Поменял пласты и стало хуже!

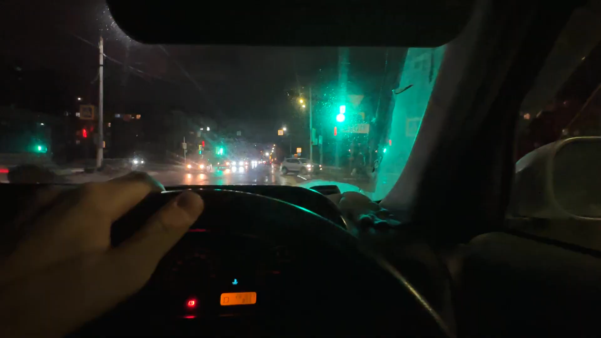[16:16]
Ну все, учимся на репетицию. Снег весь потаял, короче, потоп.